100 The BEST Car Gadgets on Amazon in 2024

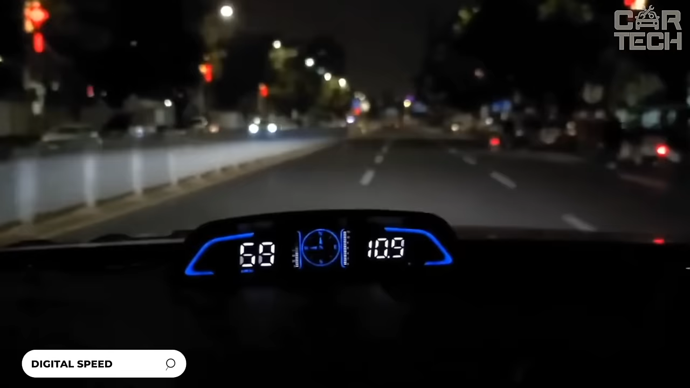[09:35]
The GPS speedometer has a large 5.5-inch screen that displays speed,